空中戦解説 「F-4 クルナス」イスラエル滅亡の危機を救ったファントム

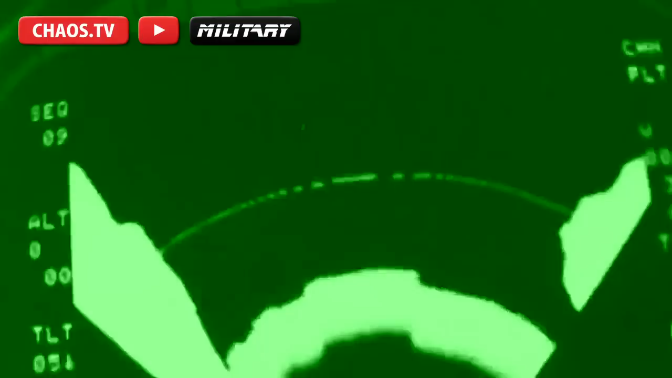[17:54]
ミグより、はるかに、強力なレーダーを備えた、4機のファントムは、それぞれスパローミサイルをロックオンして発射。